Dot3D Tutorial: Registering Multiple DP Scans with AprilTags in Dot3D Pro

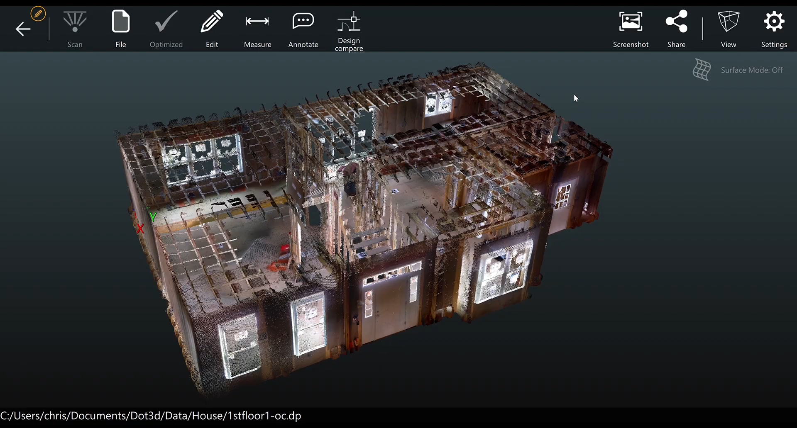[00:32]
about, as we see here we're running version 3.2.2. The example shown in today's video includes two scans of a house, the first floor in one scan and the second floor in another, and this is a great example of why you might want to link two scans together accurately at an overlapping point.
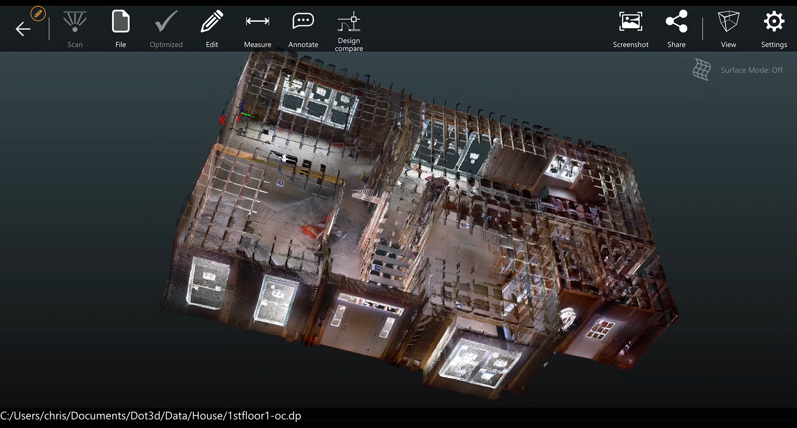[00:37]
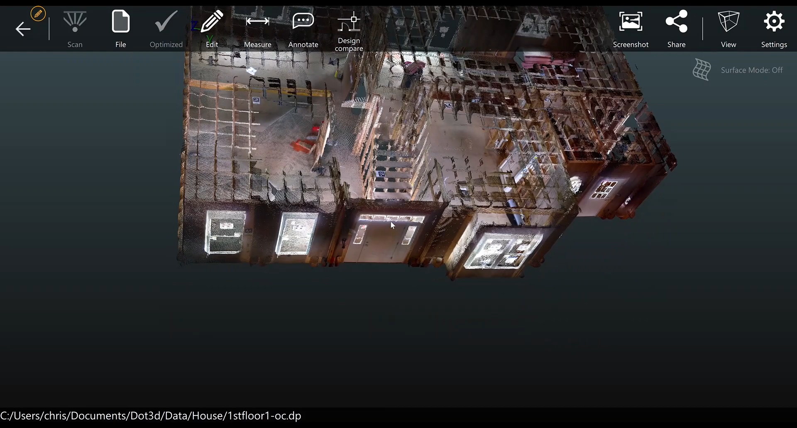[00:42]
In this case the overlap between the first and second floor is the staircase, which is why you see these three strategically placed April tags in the area of the staircase.
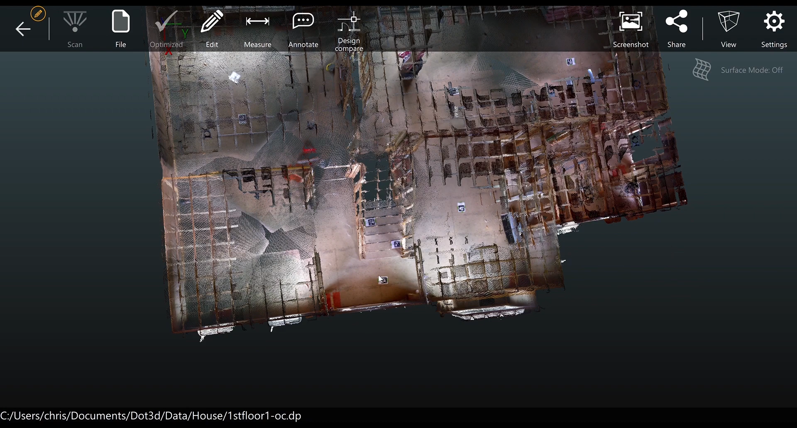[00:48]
It's important to have a minimum of three overlapping tags between the scans you're trying to register in DOT 3D.
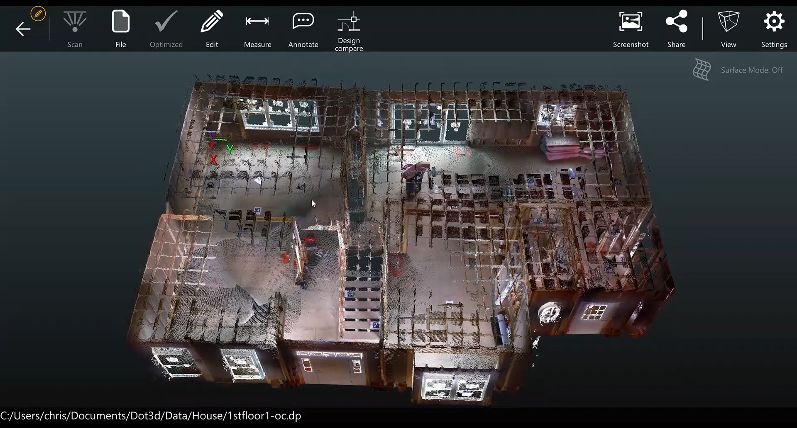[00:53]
We've already captured and optimized both scans and this video is going to be focusing on the procedure to then link the two scans to each other based on those three overlapping April tags. So once both scans have been captured and optimized you'll want to reopen the first scan or otherwise whichever scan you're going to be setting your coordinate system to and make sure you're happy with the location of the XYZ axis. In this case you see we already have it set in the corner, this looks like a great location, you can always reset in the edit coordinates function.
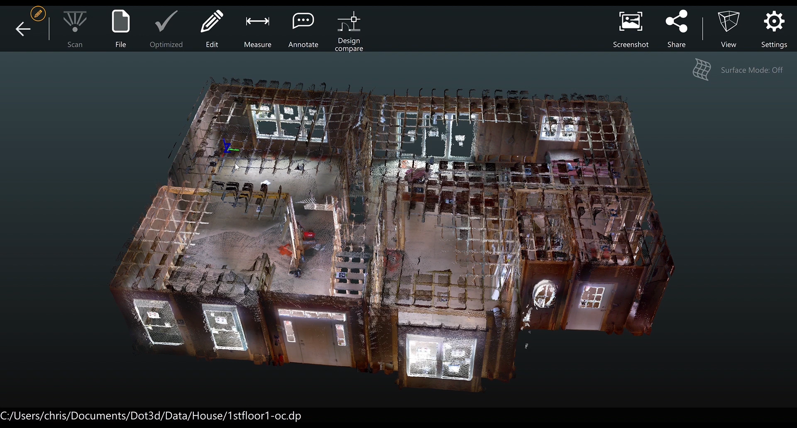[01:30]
If we're happy with our coordinate system we're going to then move forward with exporting the April tag locations from our first scan so they can be utilized to reference the second scan. So we go to file, export April tags,
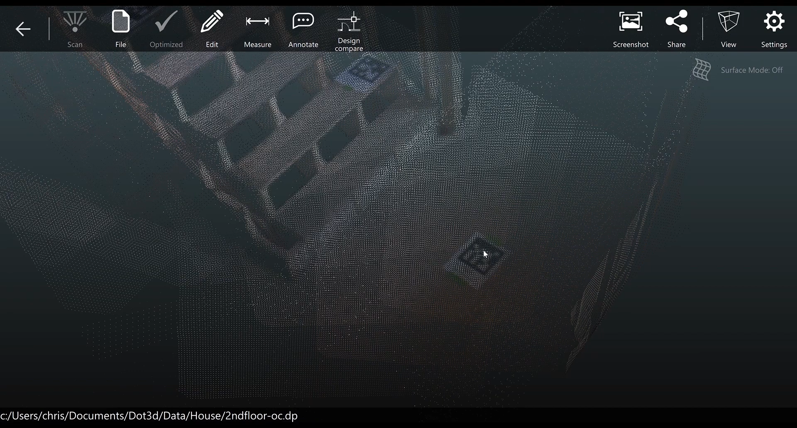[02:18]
Here we see the second scan of this house under construction, in this case the second floor,
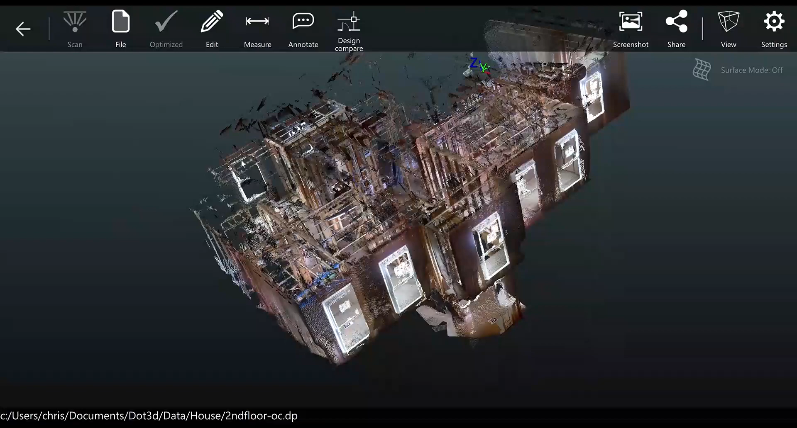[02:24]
and you notice that we've captured that same staircase with those three April tags in both scans.
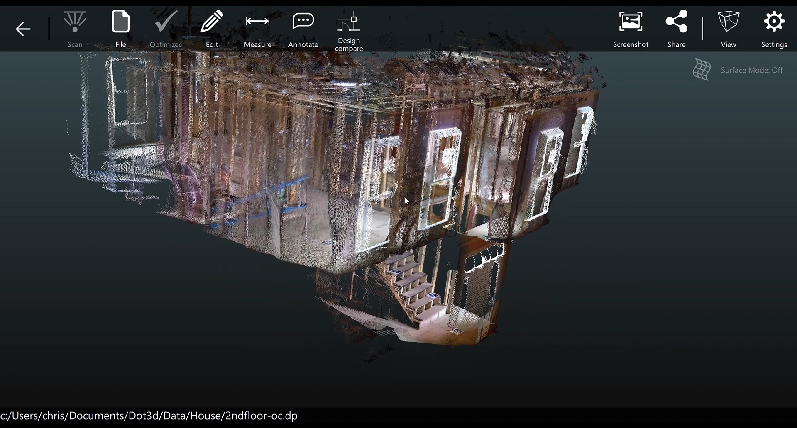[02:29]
To load the April tag locations into the second scan we want to go to edit targets,
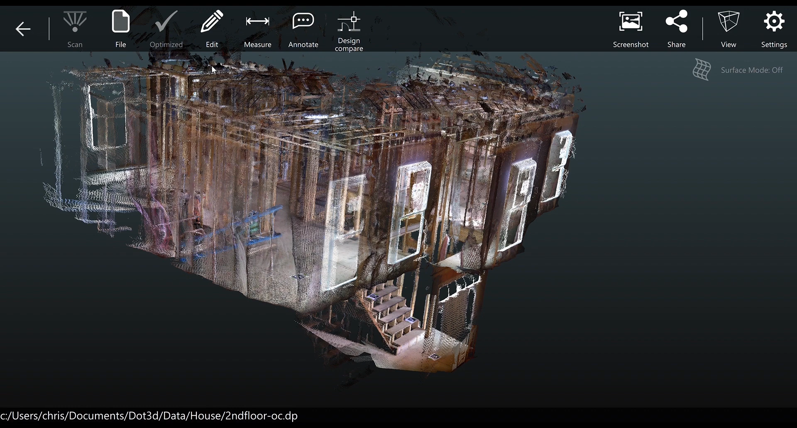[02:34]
and this will allow us to load the April tag targeting file.
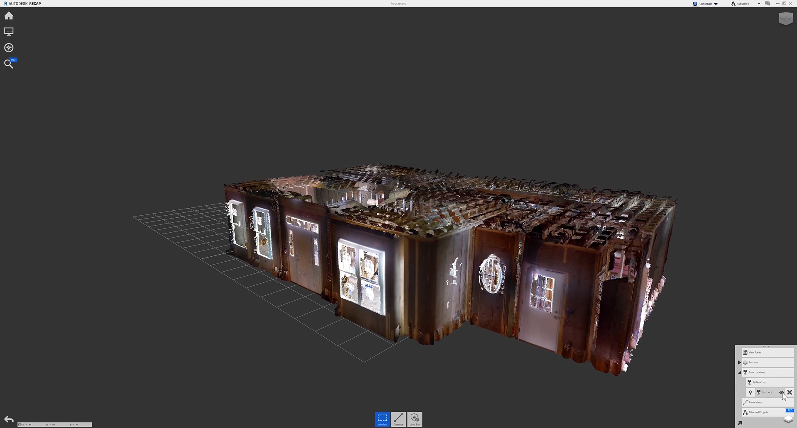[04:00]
and then the second scan of the second floor, and based on that three target registration that we performed in .3D,
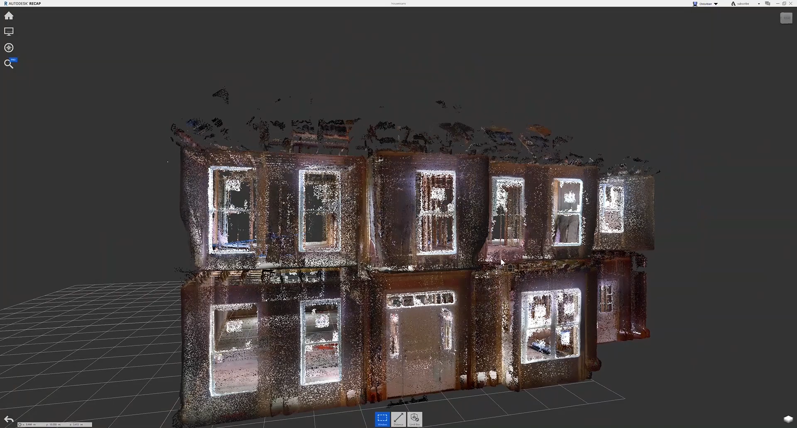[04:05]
they line up very very nicely here in Recap or in other third-party applications.